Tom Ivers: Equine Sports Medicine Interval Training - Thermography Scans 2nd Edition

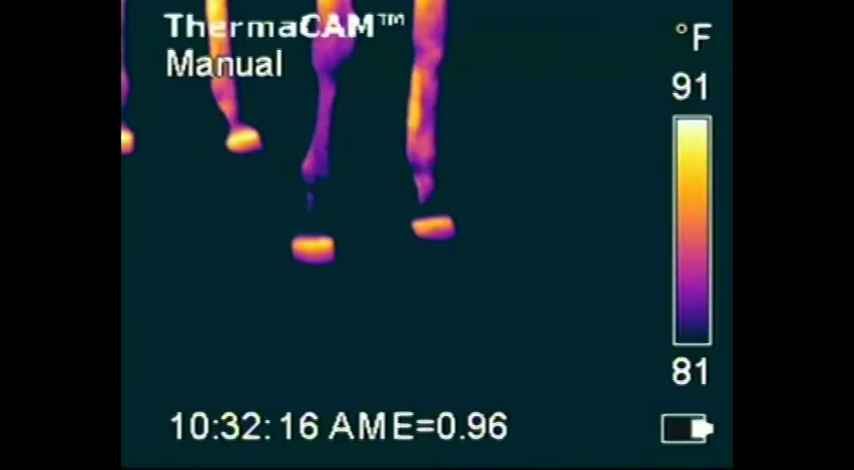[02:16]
On screen: scale top 91°F, scale bottom 81°F
Okay, now, the first thing to know is that this is a Fleur E2 camera,
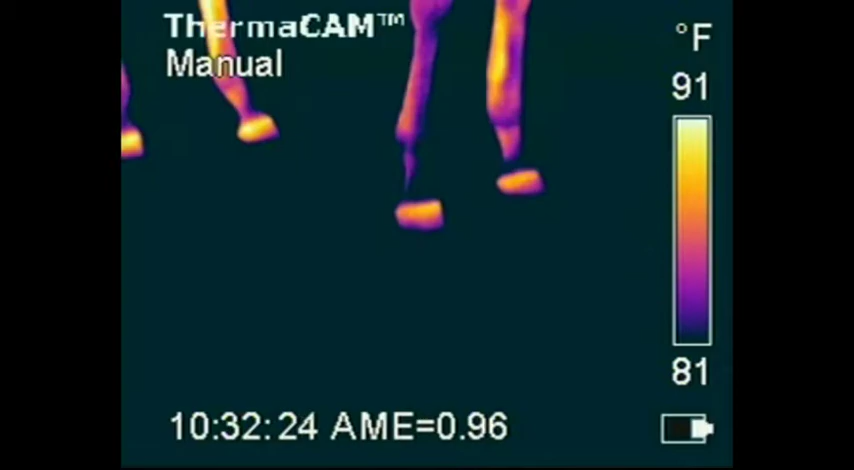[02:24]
On screen: scale top 91°F, scale bottom 81°F
which shows the temperatures on the side of the screen, that the temperature window. We're looking right now at between 81 and 91 degrees. I'm moving the window already. You can see what happens to the picture as I move the window.
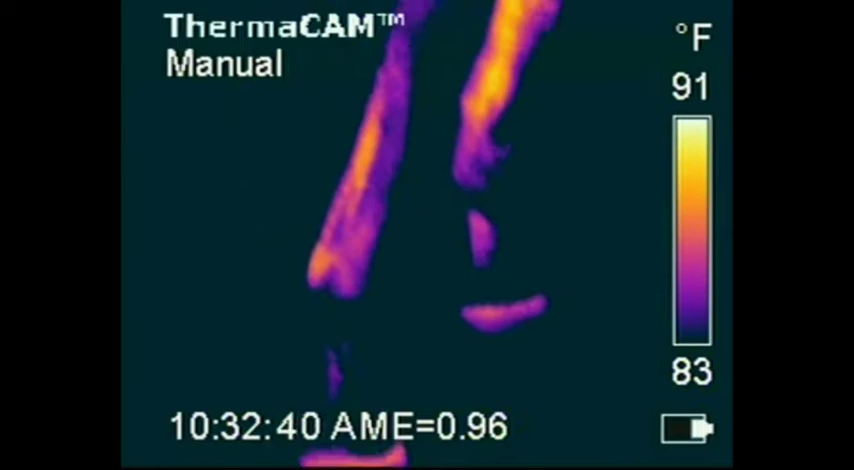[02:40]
On screen: scale top 91°F, scale bottom 83°F
And you'll see that several times throughout this tape. Moving the window up and down changes what's in the picture, but does not change the hot and cold spot on the leg. You can just see the hot and cold spots better. Now, the Fleur E2 also has the ability to save pictures.
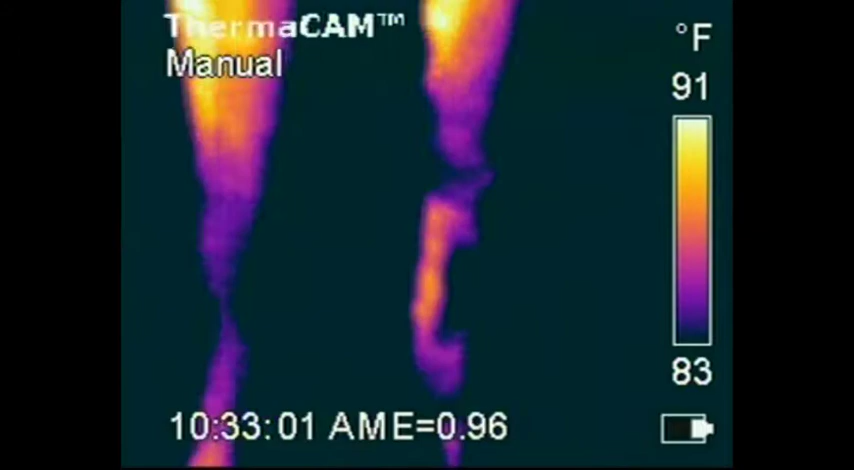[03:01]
On screen: scale top 91°F, scale bottom 83°F
It makes little JPGs, which are not real high quality.
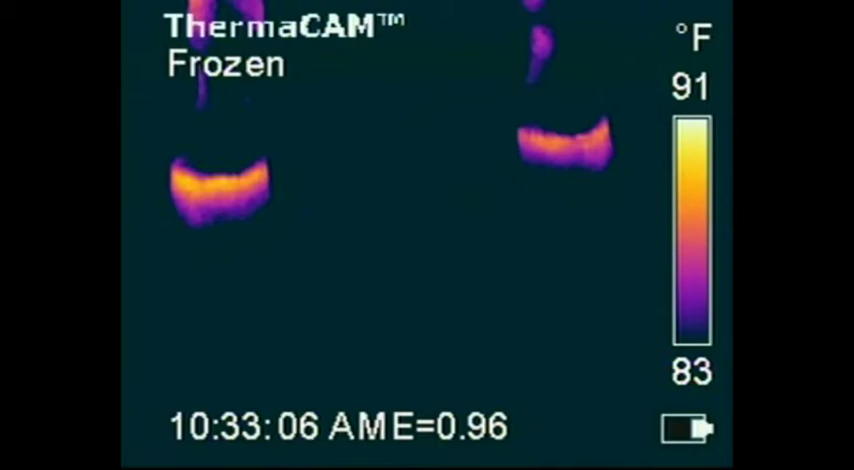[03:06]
On screen: scale top 91°F, scale bottom 83°F
You can use a digital still camera or video camera direct from an E1 that doesn't have the storage capacity that the E2 does, and get better pictures, actually.
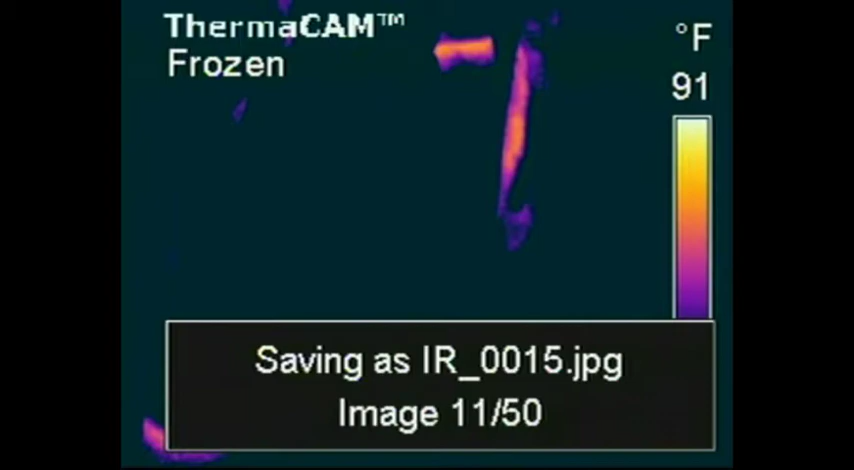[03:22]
So the E1 is $12,000. The E2 can go as high as $27,000.
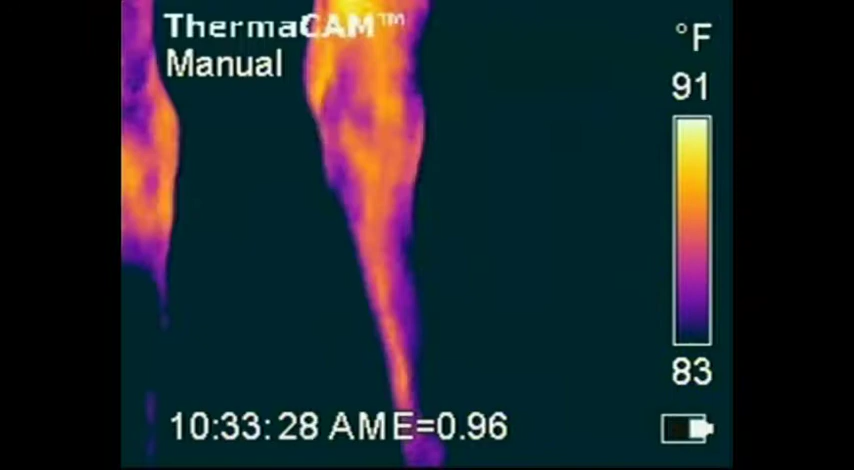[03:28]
On screen: scale top 91°F, scale bottom 83°F
Okay, so now we're kind of wandering around a horse looking for trouble,
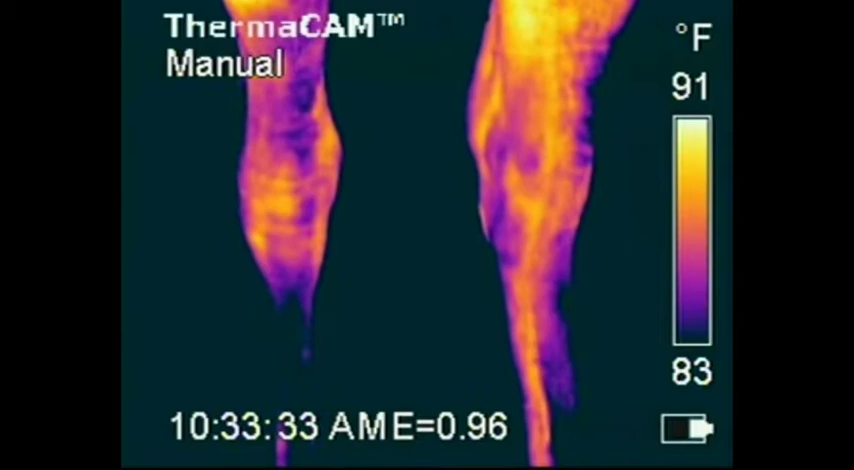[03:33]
On screen: scale top 91°F, scale bottom 83°F
and we're finding some.
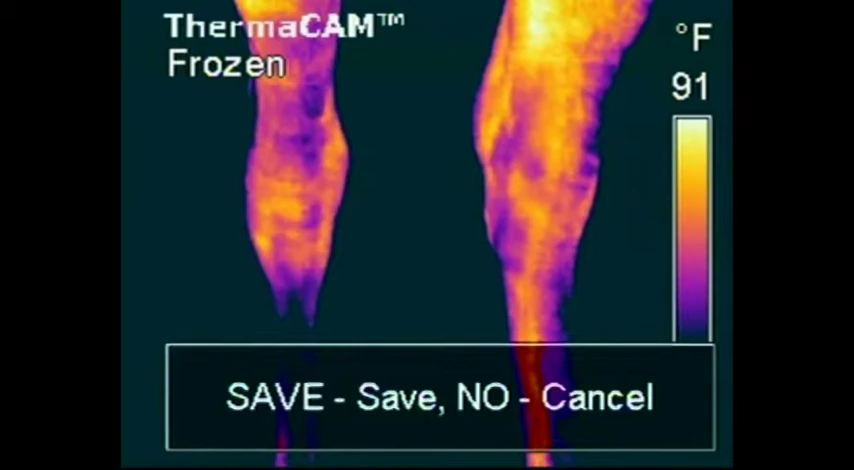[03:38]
On screen: scale top 91°F
Each time we find a little something, we save a picture. Generally, when I'm doing scans, I'll take those pictures and print them out for the client so that they can show them to the veterinarian. Here you're looking at a bowed tendon, and a tendon that has been bowed before. And if you look closely, you can see down low on that tendon it's been fired. You can see the little pinhole marks on the tendon.
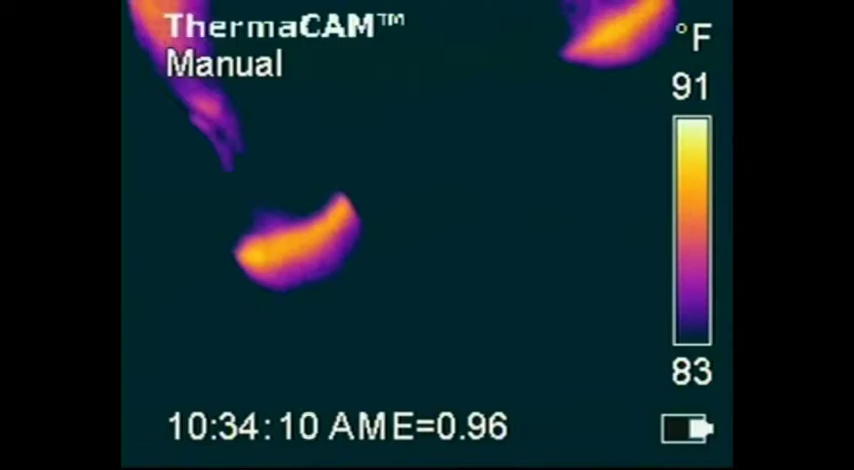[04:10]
On screen: scale top 91°F, scale bottom 83°F
The left leg of this horse is also showing heat at the tendon. There's a little funny spot on the cannon bone of that tendon on the right leg. The horse is facing us. Now we're behind the horse and we're looking at the back of the tendons. And again, the hot spots are very, very evident.
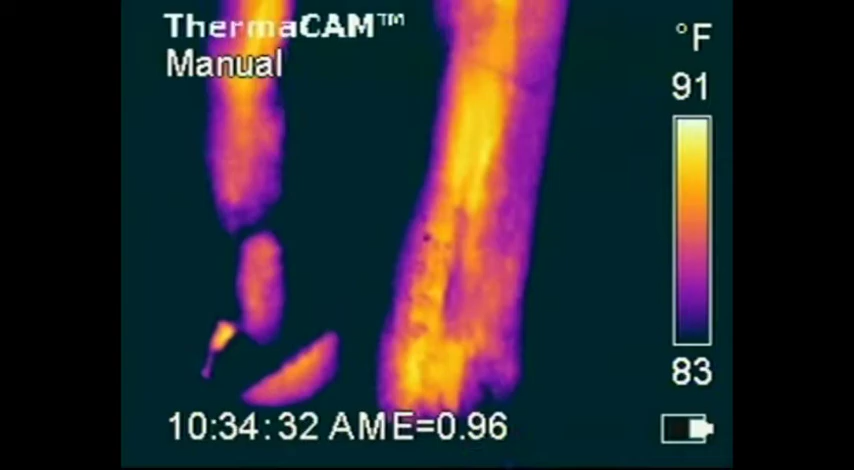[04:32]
On screen: scale top 91°F, scale bottom 83°F
There's also a little activity down. Now you see I'm changing the window there, and you can see how it highlights.
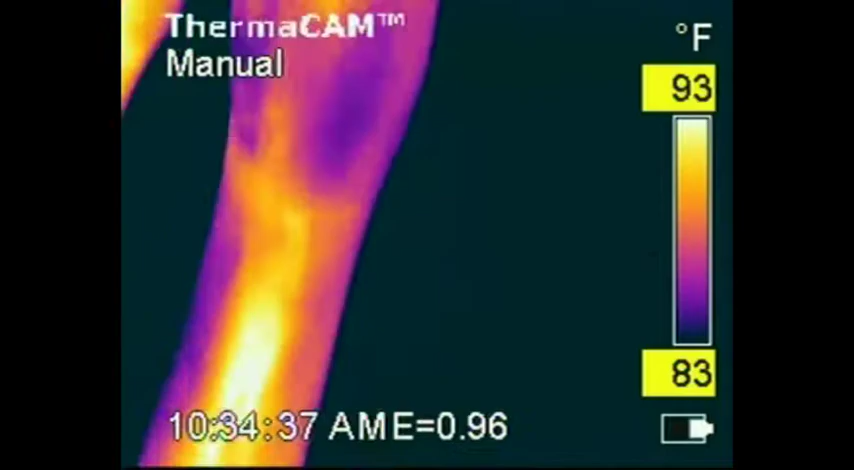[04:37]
On screen: scale top 93°F, scale bottom 83°F
Now I've got the thing from
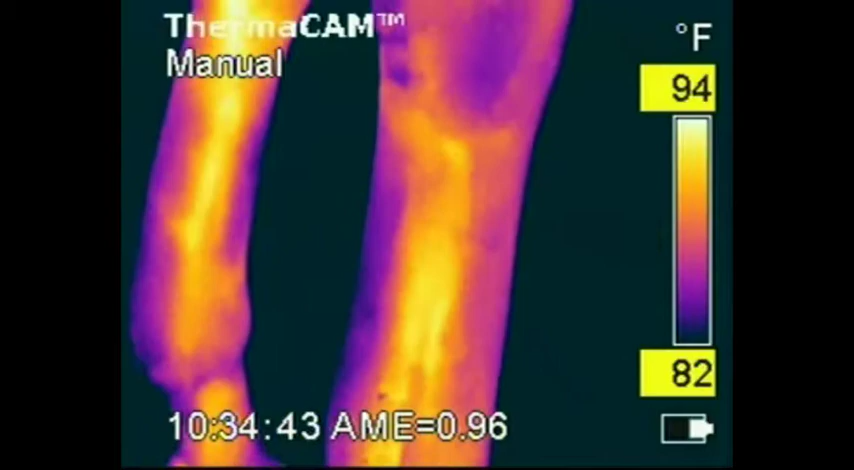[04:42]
On screen: scale top 94°F, scale bottom 82°F
open so far, the window open so far, that you couldn't see the differences that we're looking for. Now it's closed back up. It's about 82 to 94. It's about a 12 degree spread, and that's generally the spread that you're looking for.
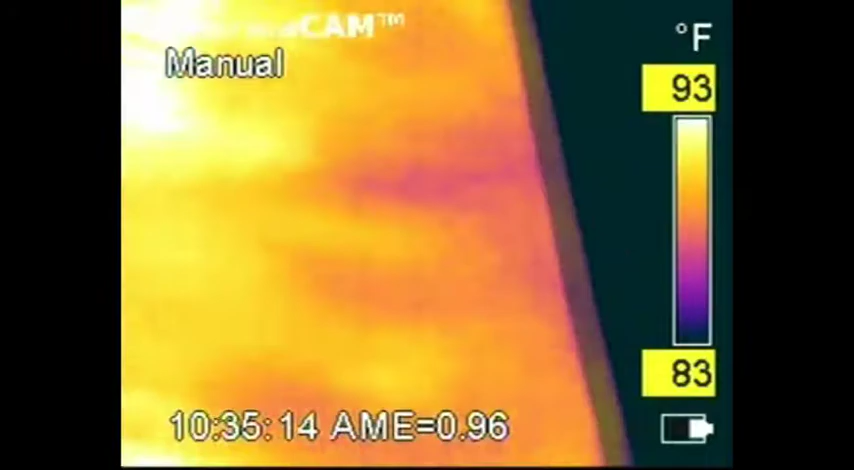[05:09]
On screen: scale top 93°F, scale bottom 83°F
With the E1 that doesn't have the temperature scale on the side, it still has the colored window, and it tells you which way you're going, just like those little markers came out just then. I don't think you need the temperature. I think you can get confused by it. Notice that I've closed the window very closely here,